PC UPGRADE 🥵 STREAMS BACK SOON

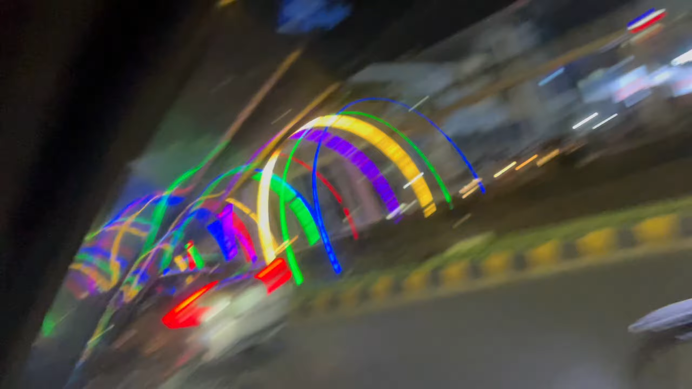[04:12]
तो बॉयज ये फाइनल पहुँच गए, ये सामने हफीज सेंटर है, अगर किसी को रास्ता नहीं पता आर्बिटेक्स एंड गेम्स का,
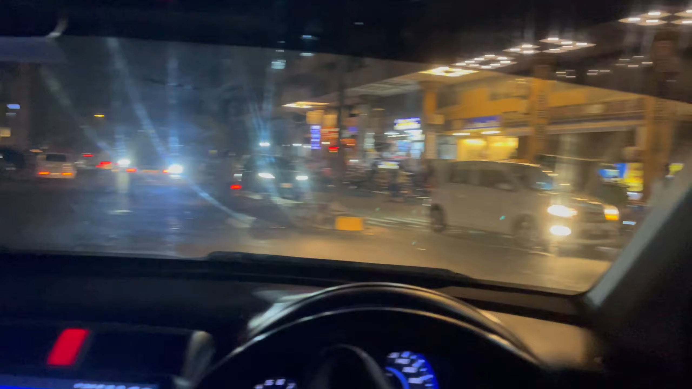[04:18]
हफीज सेंटर के बिल्कुल ऑपोजिट रोड पे, यहाँ पर एक सेकंड को दिखाता हूँ, यहाँ पर इनकी शॉप होगी।
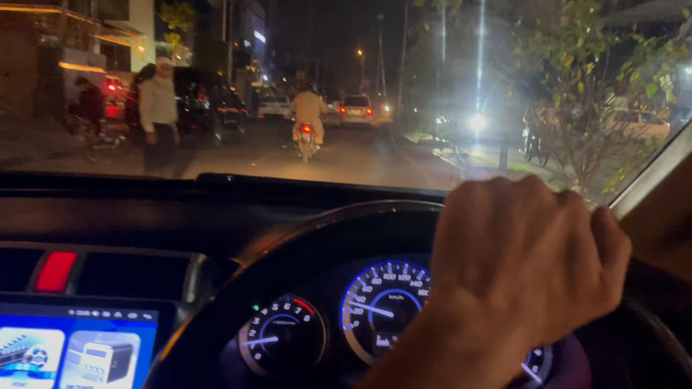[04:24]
मैंने रोहान भाई को कहा था कि भाई आप मेरा वेट करना, मैं आ रहा हूँ आपकी तरफ ही। यहाँ पर हफीज सेंटर के बिल्कुल ऑपोजिट रोड पे यहाँ पर लड़कियों का शॉप तो इन्होंने बंद की, ये रहा आर्बिटेक्स एंड गेम्स।